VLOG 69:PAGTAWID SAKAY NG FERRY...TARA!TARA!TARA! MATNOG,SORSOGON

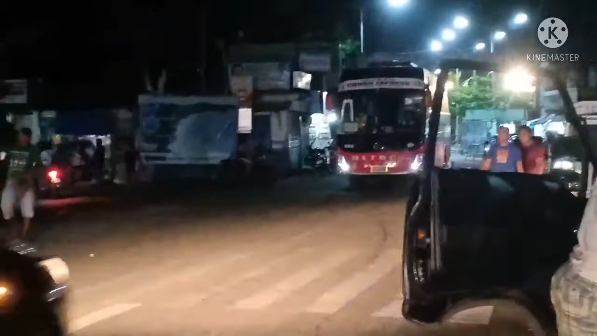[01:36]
Lumabas po yan galing ng summer po yan mga kasikretong malupit.